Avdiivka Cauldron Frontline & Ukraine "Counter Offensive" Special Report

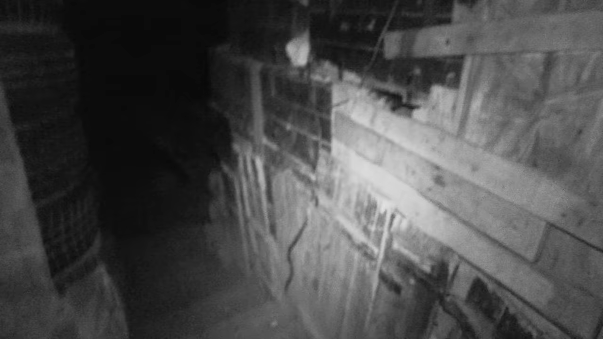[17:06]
So we come outside of the bunker before. Whoa. You see, we can hear the little whistle there.
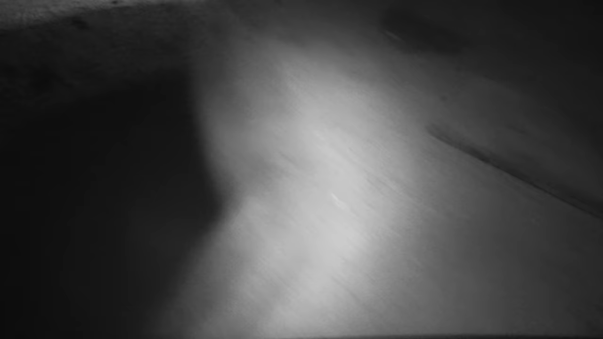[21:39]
Alright, so we've come a little bit farther away from the safety of the edge of the bunker to the observing position where the soldier
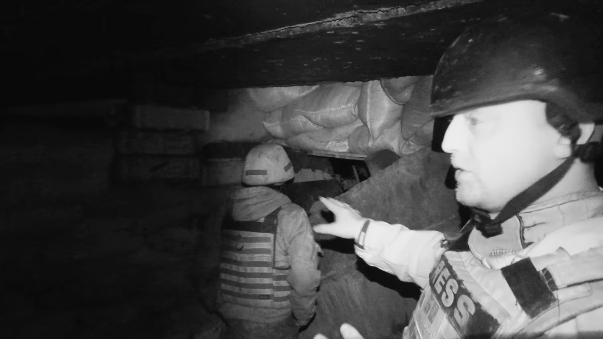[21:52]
is observing Ukrainian forces and the ongoing battle. We can't get too close to the hole because of snipers, but we're showing you what we can here on the ground.
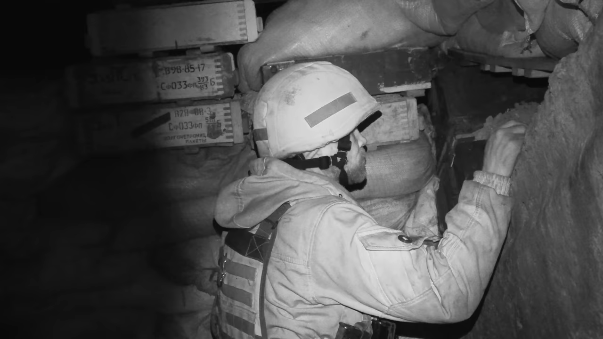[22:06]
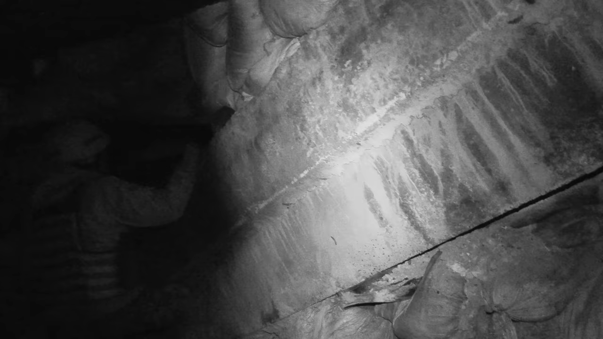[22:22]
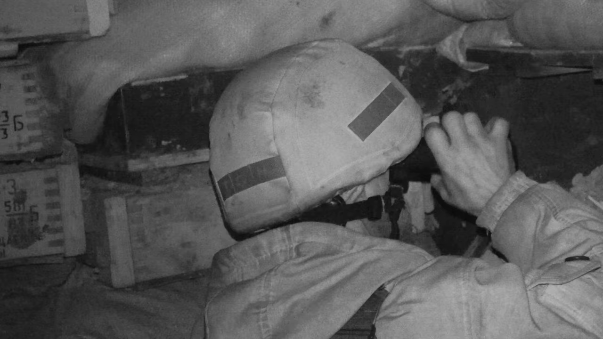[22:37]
So now, just to be completely accurate and clear on what's happening right now, he is overlooking the field that we saw that the Ukrainian forces are just 400 meters on the other side of. This isn't exactly where we stood before. We're a little bit different, but he's looking at the same field and same Ukrainian positions that we saw.
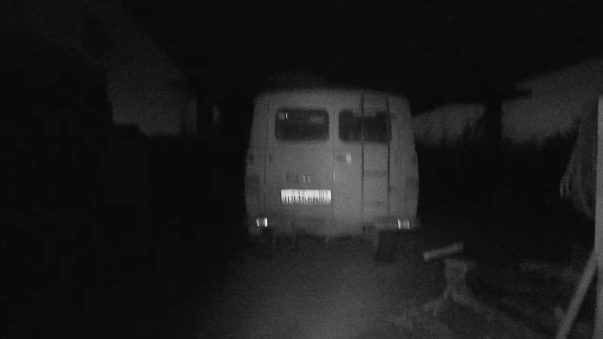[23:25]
Back down to the main level, directly underneath this, almost the center of the bridge.
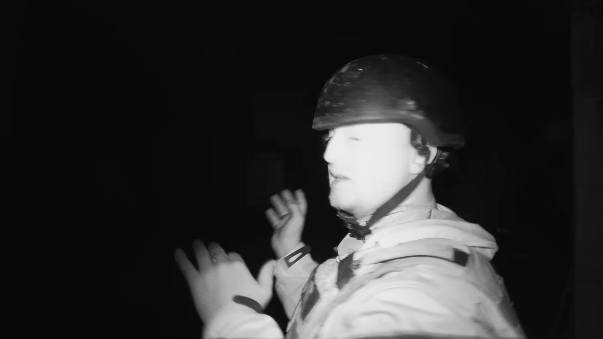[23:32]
And you can see up above, there's a hole just above us where a mortar, a rocket, or some sort of ammunition came down and hit the hole of the bridge. Now you gotta understand, this bridge has been near or on the front line for 9 years now.